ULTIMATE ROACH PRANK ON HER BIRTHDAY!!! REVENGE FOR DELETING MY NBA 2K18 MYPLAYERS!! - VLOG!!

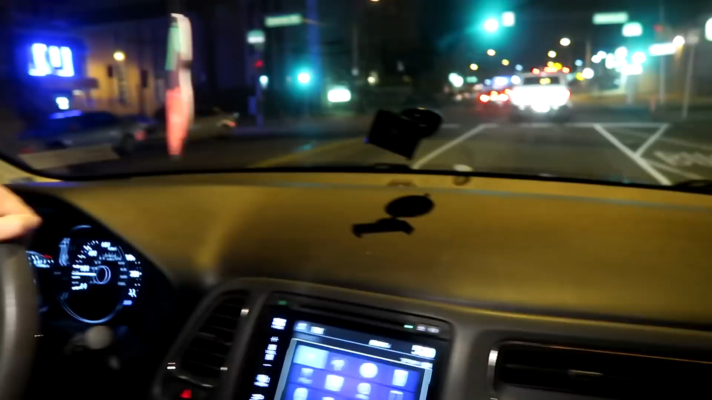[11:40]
Yeah, it gets really dark fast now in the winter, so you got to be driving with glasses.